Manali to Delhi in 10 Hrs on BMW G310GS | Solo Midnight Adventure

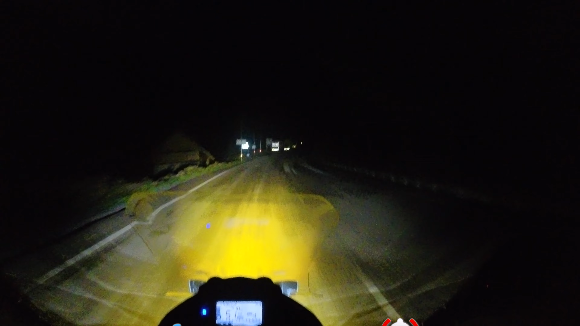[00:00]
यह आ गया में अटल टानेल से बाहर और भाई यहां भी हुचल रहे है बारिश यहां से मुझे डिरिशन लेना है कहां जाओं तो मुझे जाना पड़ेगा राइट साइड में मैं जाओंगा दिल्ली वाला रूट में
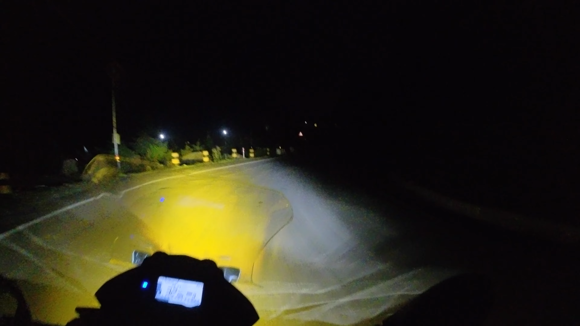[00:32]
सबसक्तों मेन परा�ION अंथ को पासे हैं भी में जास्ट पारकर के सवर्हक्रेक्ण साललग ली तो सब को पता हैं यहां प्रport कीष्ट्ण बारा में एटरिम ऐसे हुआ गोगरा यह सब होता रहता है
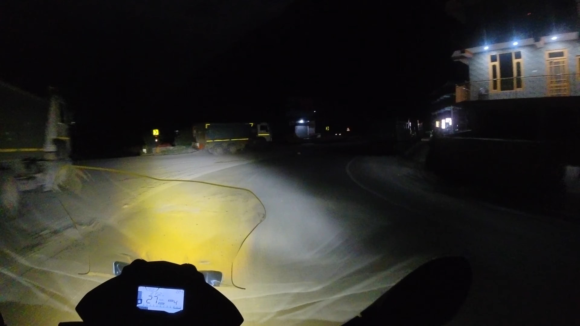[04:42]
ओ भाई यहां की थोड़ा बहुत खाथ तो है इसा नहीं देखेंगे और एक फाइदा क्या है पता इस टाइम में आ रहा हूं इस पर ट्राफिक ज़रूर लगता होगा पीक टैम में क्योंकि इतना तूटा-फूटा रस्ता है हां तो जो मैं बोल रहा
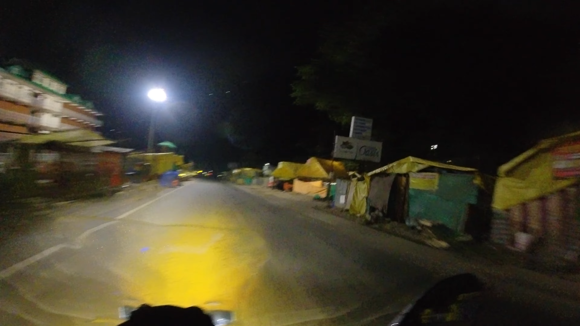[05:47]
आज है तो अब पार कर रहा हूँ कुल्लू शहर जो के फिमास थे शौल के लिए और अध्वेंचर एक्टिविट्वेंचर मतले हैं यहां पर ज्यादा से ज्यादा होता है रिवर रेफ्टिंग तो वाटर स्पोर्ट्स उसके लिए फिमास है और शौल के लिए तो वही कु
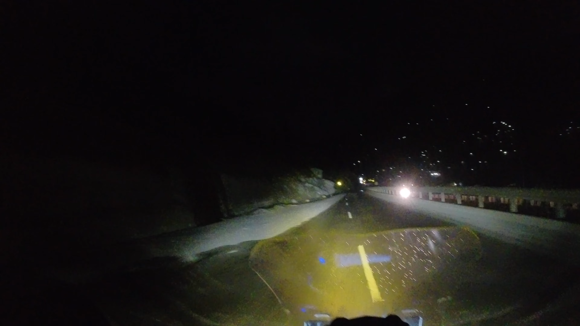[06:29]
कि कुलू को भाई भाई अब मैं सुना था कि कुलू और मंडी का बीच में यह रस्ता ही सबसे जादा जामेज हुआ है तो अभी उसी जो स्ट्रेच है ना उसी पर हम चल रहे हैं अब देखते हैं कहां पर क्या हुआ है
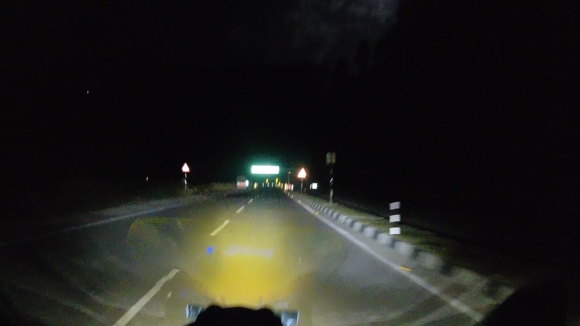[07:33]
पूरा एकदम गिला कर रखा है सारे होटेल और रेस्टोरेंट अगर दो जा सकते हो तो और भी बल्ले उसमें आप दो घंटा सो के भी जा सकते हो यह मैं चीज़ बता हूँ यह जो ऑक्जिलाइडी लाइट मैंने लगाया
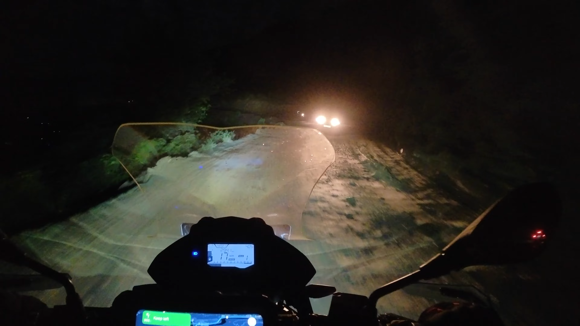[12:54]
खूदी गिरा परा रहूंगा एक हाथ से हैंडल उस टेम में नहीं पकड़ सकते हैं इसलिए मुझे बाद में कमेंट्री देना पर रहा है भाई यह
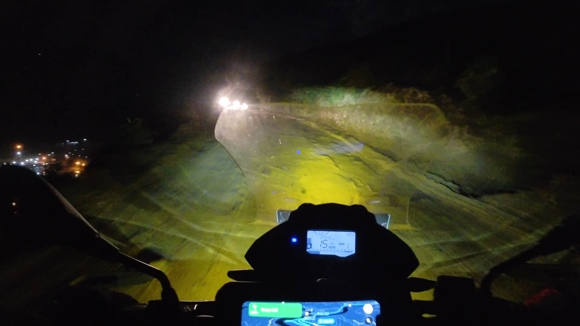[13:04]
मंडी के पास रोड स यही में बहुत खड़ावे और कोई छोटा सा पैच नहीं यह काफी लंबा पैच है